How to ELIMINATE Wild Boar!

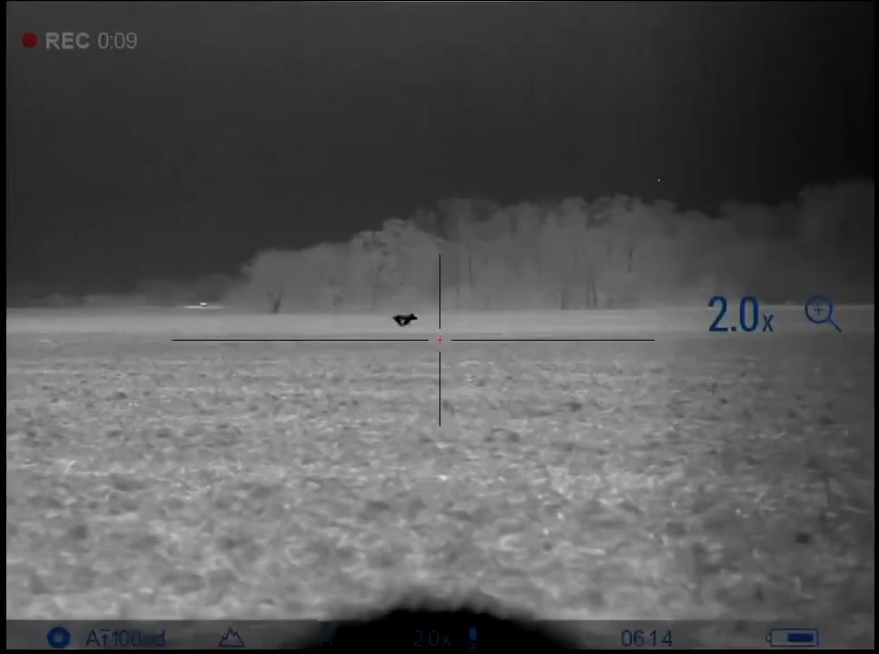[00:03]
Hey. Let's see if he'll stop.
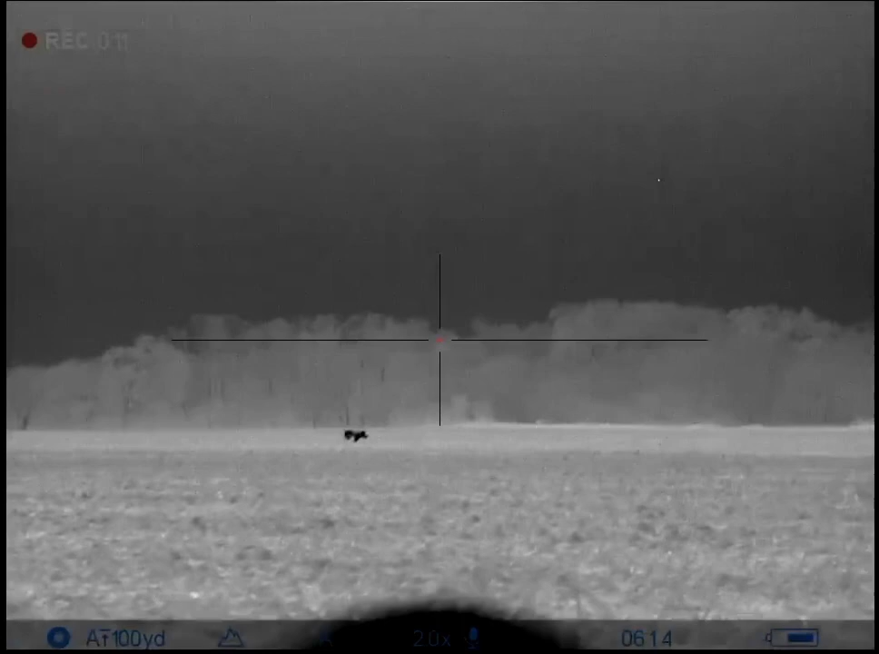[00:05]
Give him a second. Both of us hit him. Yeah, I heard it. All right, we better hurry. Three, you ready? Three, two.
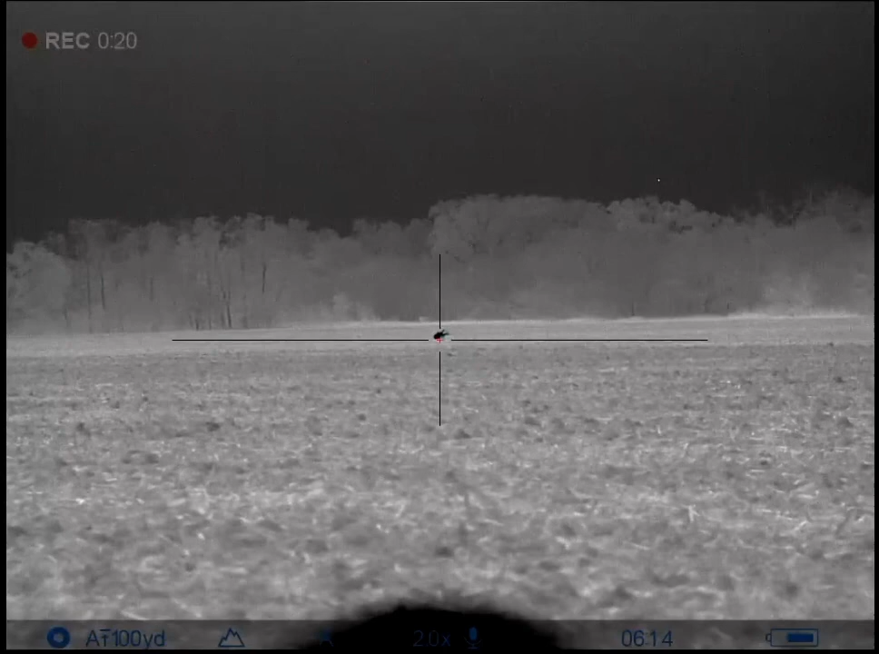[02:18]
I'm on your right side. All right. He's down.
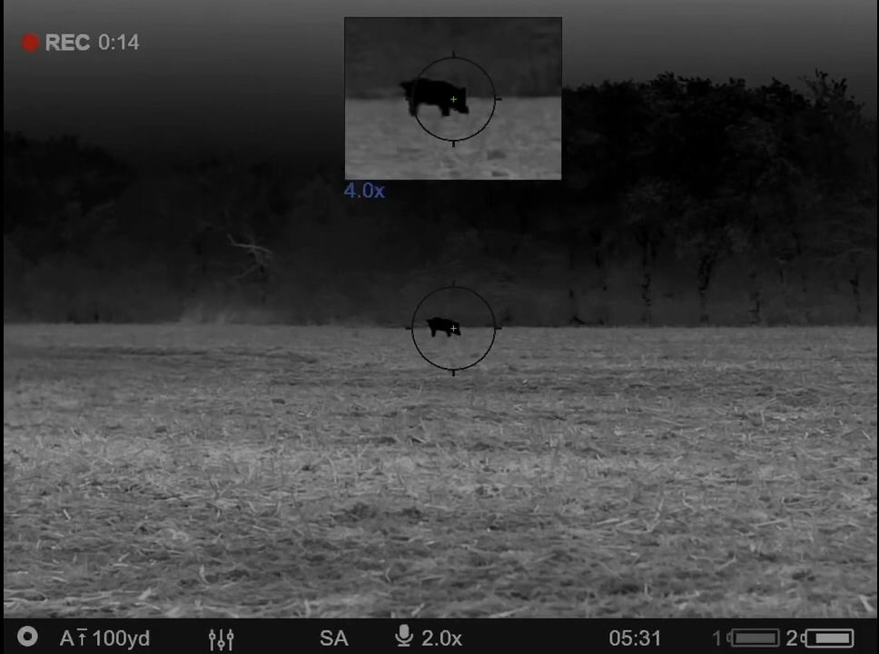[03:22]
Yep. Three, two, one. That thing was falling over dead.
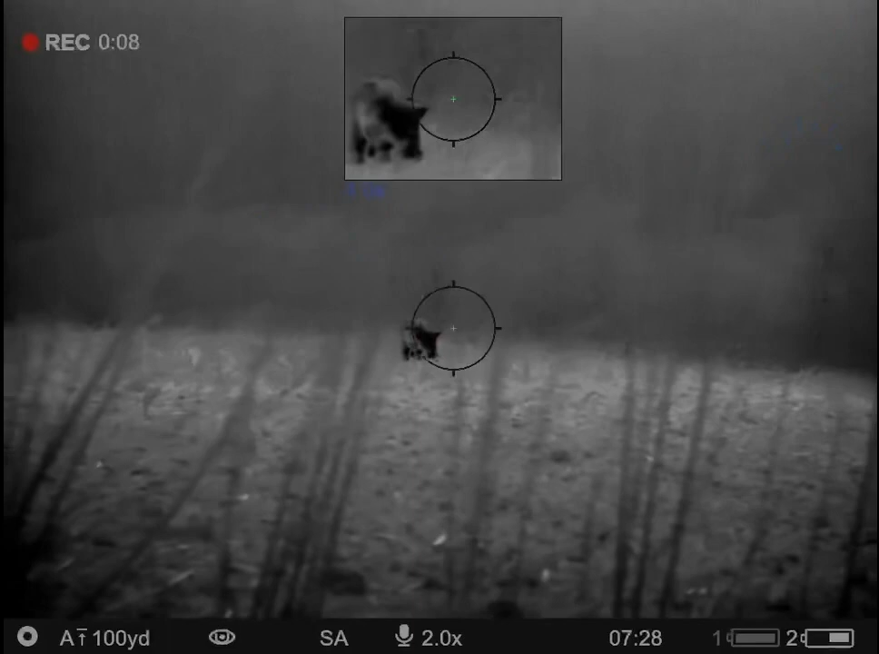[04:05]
Ready? Three, two, one. Both of us hit him. Yeah, I heard it.